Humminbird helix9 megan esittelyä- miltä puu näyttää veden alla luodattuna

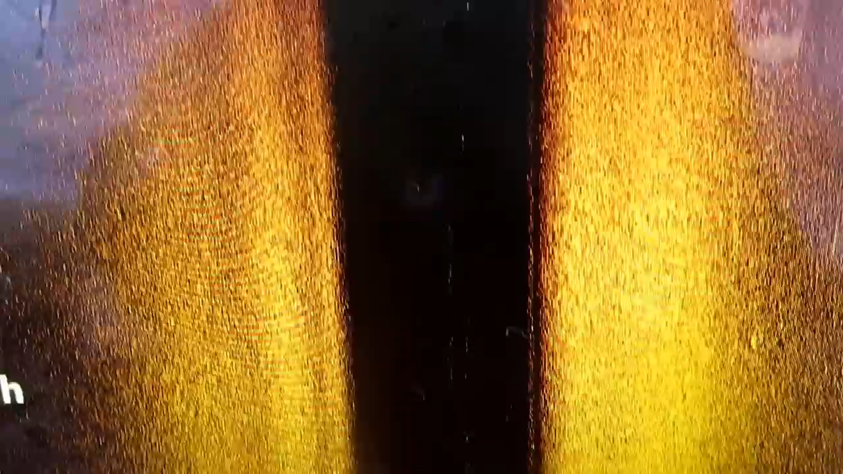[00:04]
No niin, siellä tuossa ollaan, ja katsotaanpa tässä tätä viistokaikua nyt,
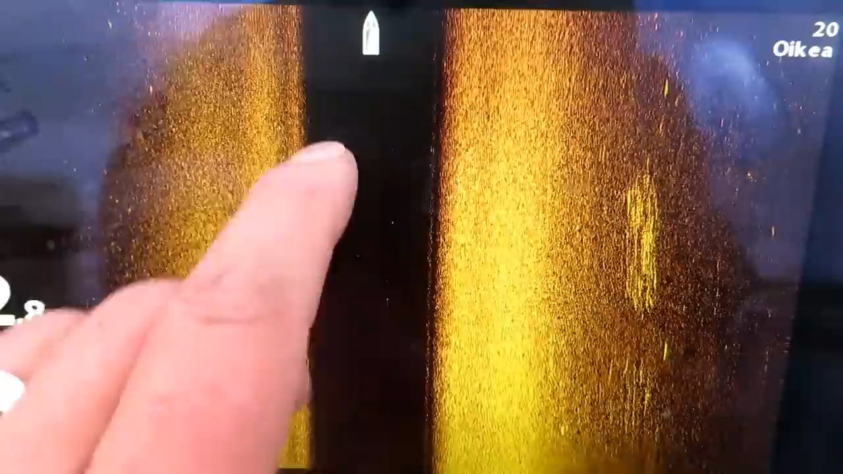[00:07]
niin tässä on tämä normaali, eikä viistokaikujahan pitää aina veneen liikkua, että tämä kuva näkee.
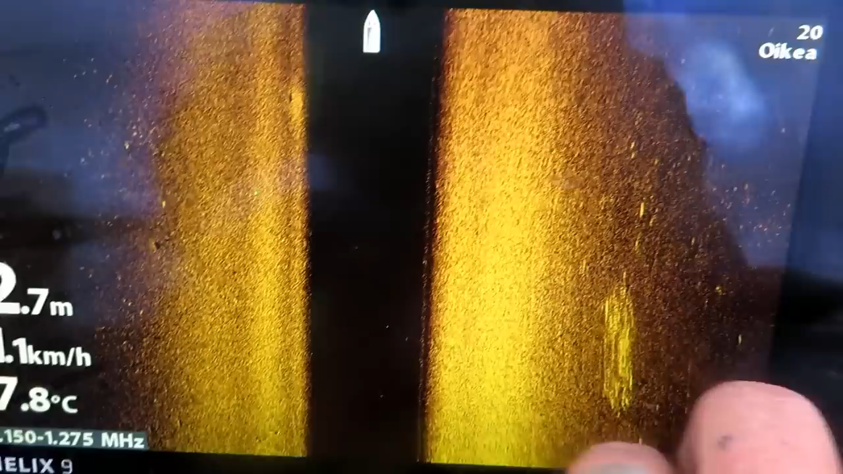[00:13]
Ja siellä pystyy helposti,
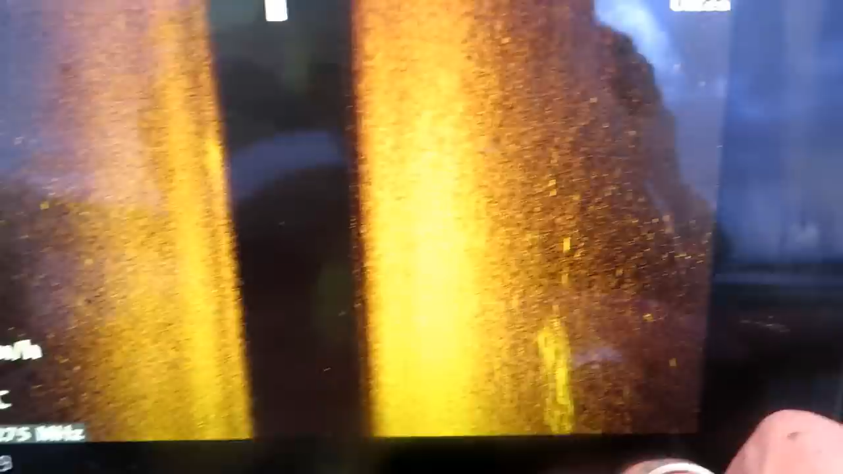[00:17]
sitten siellä on nappia nähdä, että tuossa on pikavalikot, tuosta kun minä painan, niin siellä näkyy nyt normikaiku,
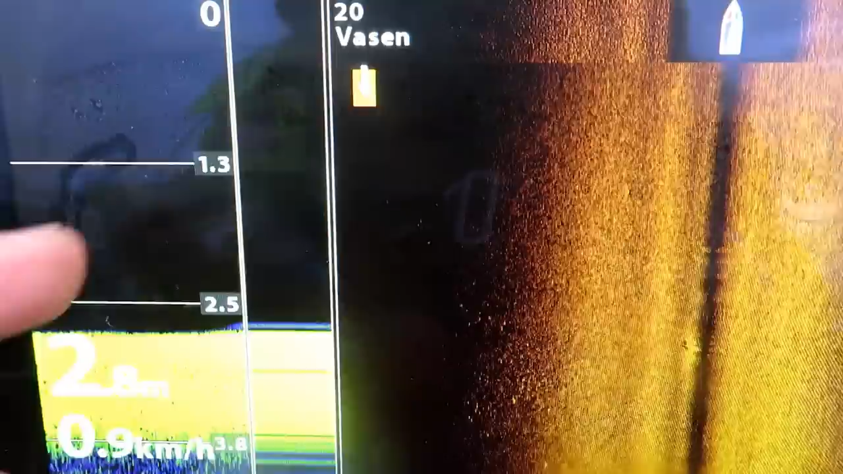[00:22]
On screen: depth 2.8 m, speed 0.9 km/h
mikä näyttää venne ja viisto tuossa vieressä. Ja näitä pystyttyy sitten, kun menua painaa, niin jakosuhde.
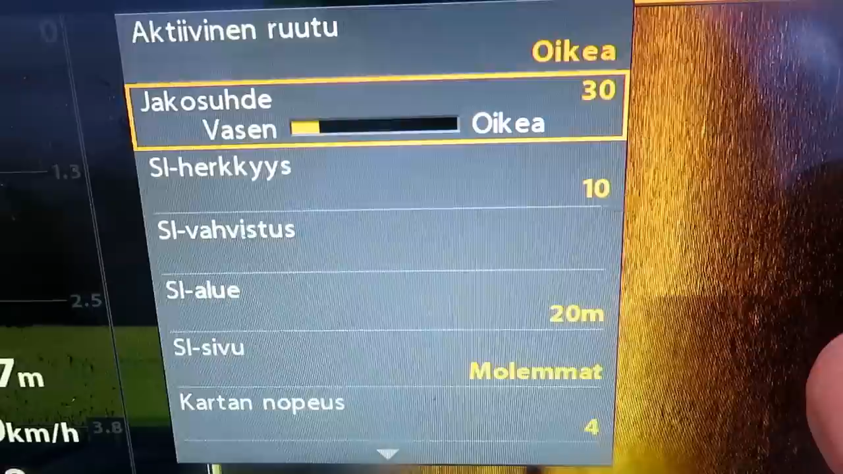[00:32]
Elikkä pystyttyy muuttelemaan tätä, että mitenkä paljon se näkyy tämä osio ja tämä osio tässä.
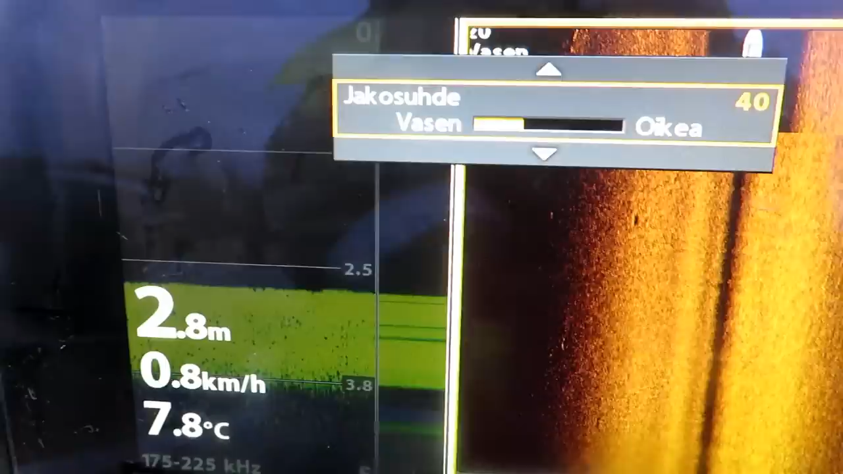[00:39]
On screen: depth 2.8 m, water 7.8°C, speed 0.8 km/h
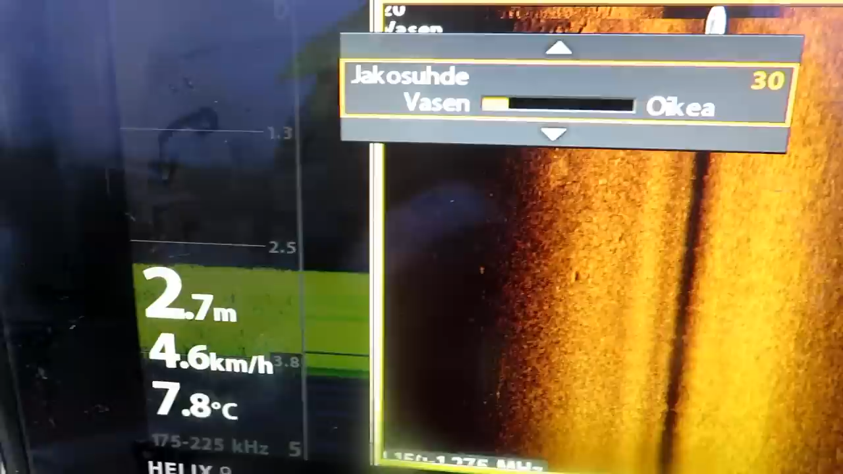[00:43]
On screen: depth 2.7 m, water 7.8°C, speed 4.6 km/h
Minä pidän tuolla aina, että pikkuisen näkyy tuo normi tuossa, ja sitten
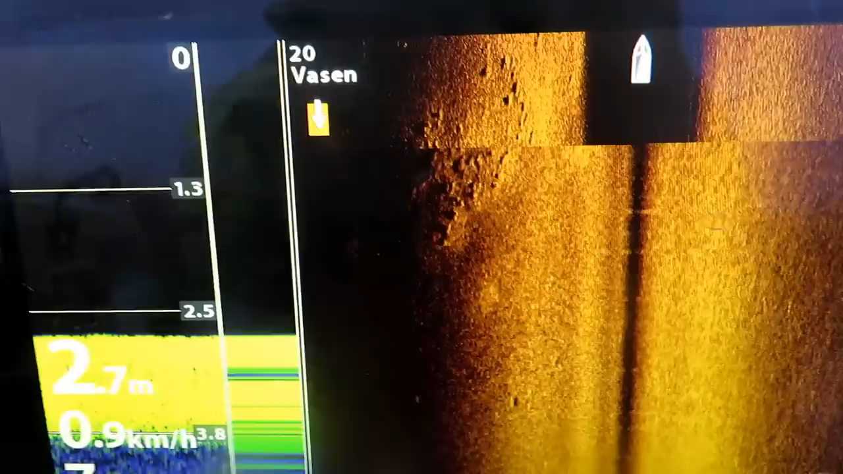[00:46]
On screen: depth 2.7 m, speed 0.9 km/h
enemmän tätä viistota. Tuolla mulla sitten on normi pikanappeissä, kolmassa näppeissä on normikaiku.
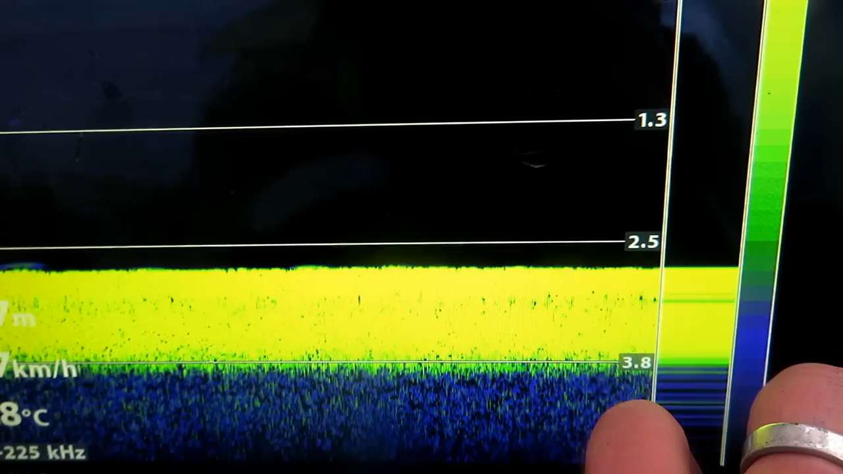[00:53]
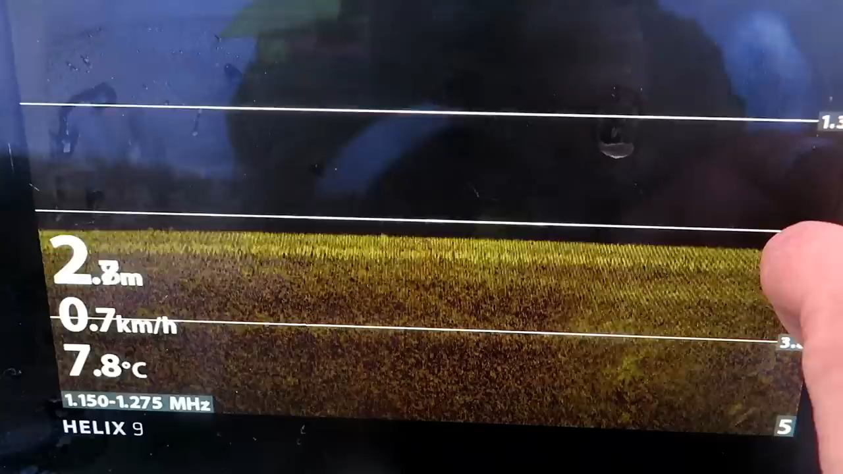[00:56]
On screen: water 7.8°C, speed 0.7 km/h
Ja tieltä löytyy, siinä on Dawn Vision.
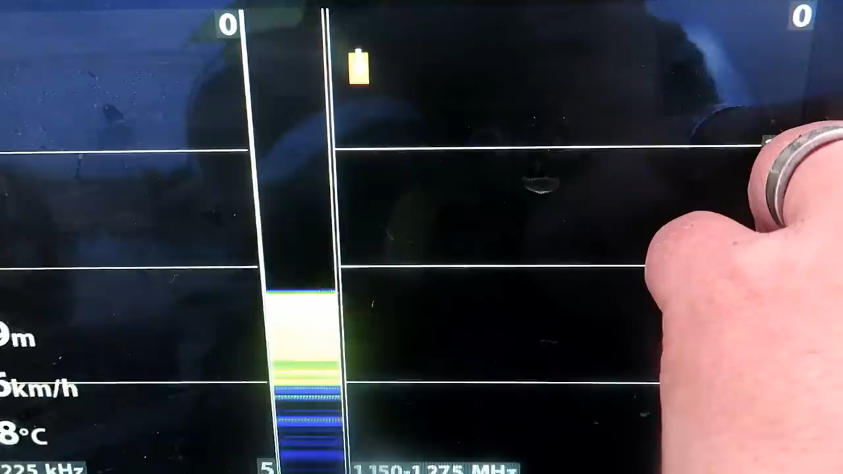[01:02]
Viistotuas.
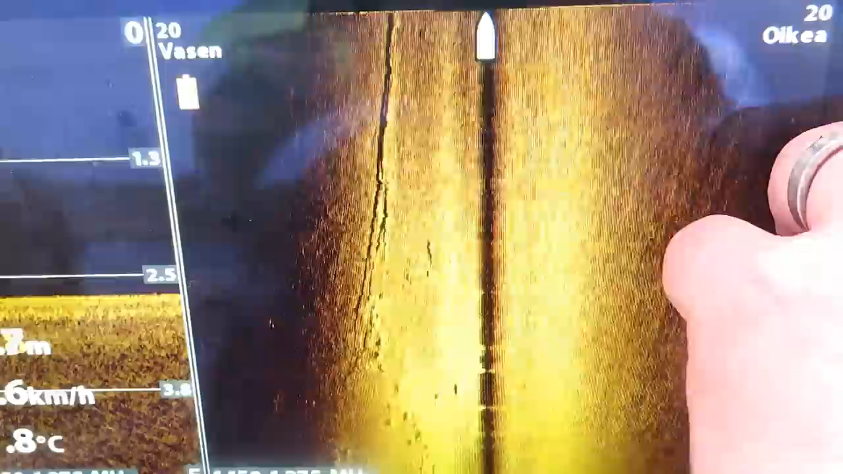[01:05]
Siinä on zoomas.
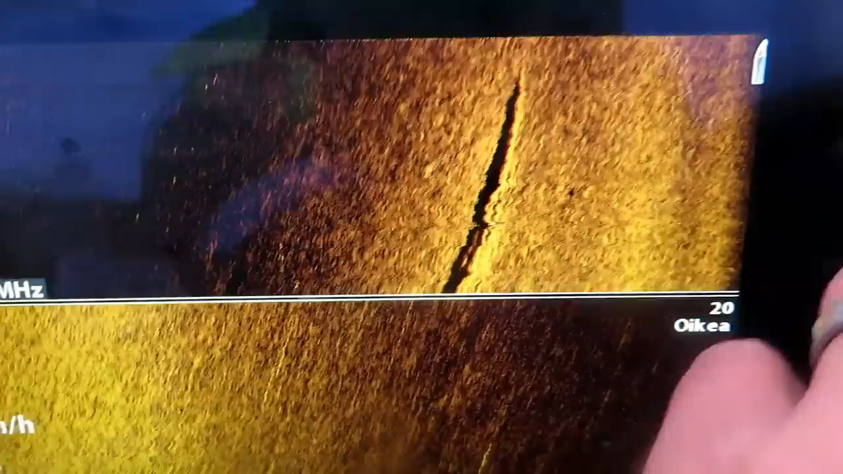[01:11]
Oikein vasen se näyttää tarkennettuna sen isompana kartta.